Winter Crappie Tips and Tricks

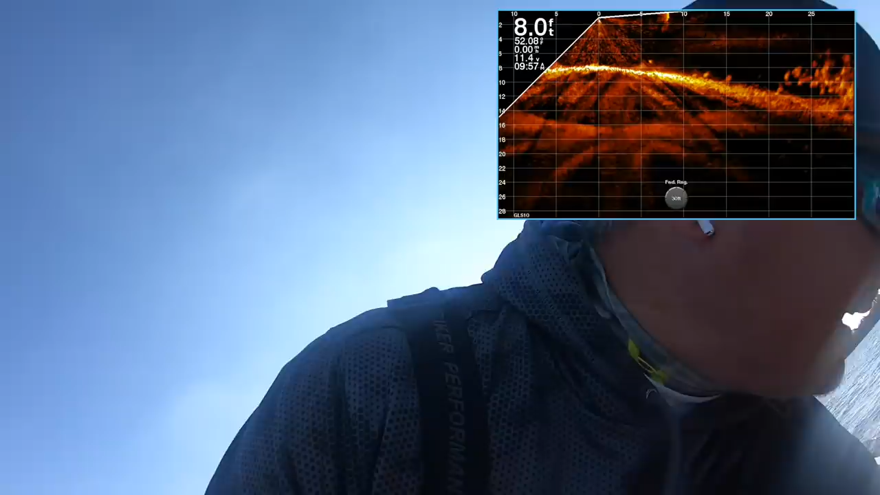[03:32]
On screen: depth 8.0 ft
yes you are that's a great picture all right so the boat's stabilized now we're going to throw a float those fish are out there it's very clear we got a lot and all they're doing is staying right on that edge
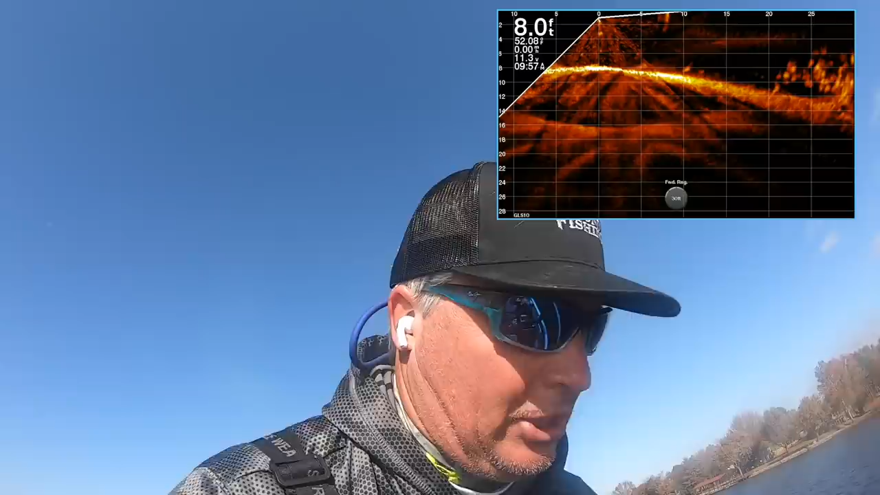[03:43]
this is this is kind of cool I'm still getting used to the whole live scope finding live scope thing getting finding winter crappie you know that's that's new for me just like it is wearing these things tech tip air prod uh pros right here they're going to stay in my ear hopefully so if I lose some in the water today I'm going to be ticked off